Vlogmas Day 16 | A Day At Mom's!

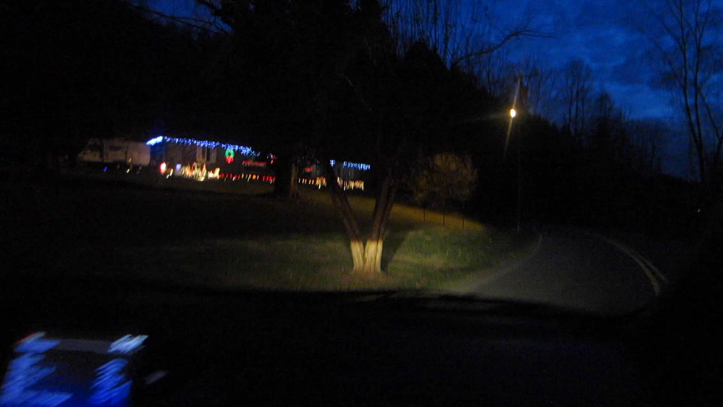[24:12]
that's wonderful, Mom Oh yeah, getting a good shot of this Look at my long lights See the little random lights Here and there See?